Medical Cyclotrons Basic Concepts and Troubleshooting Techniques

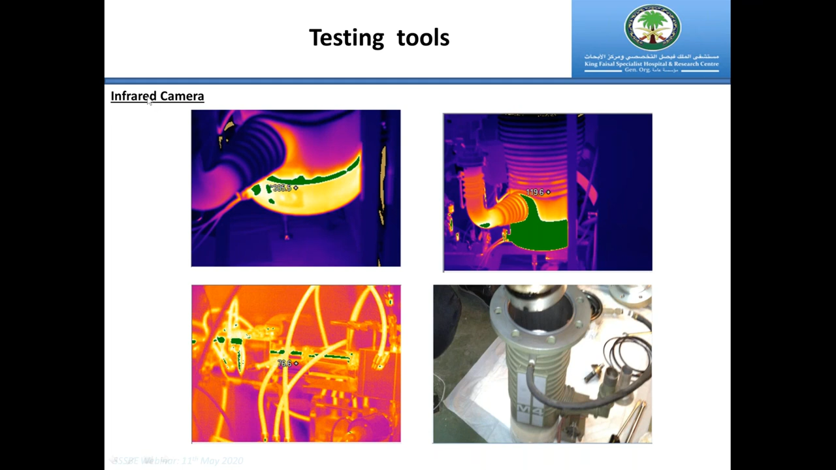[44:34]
اون من الطرف الثاني مثلا، هذه الديفيوجن بامب، انا اي نيد تو هاف فول بروفايل. على اساس كذا احنا احيانا نستخدم الانفراريد كاميرا. طبعا التورك هذه ادجستبل رينج، بس انها على تورك معين.